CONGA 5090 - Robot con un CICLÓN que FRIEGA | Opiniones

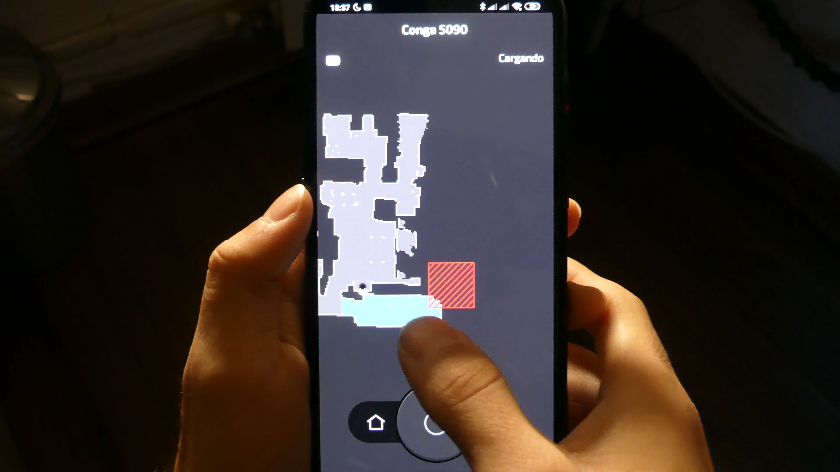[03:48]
el cable de la fuente todo este tipo de cosas lo he marcado para que el robot ahí directamente no se meta nunca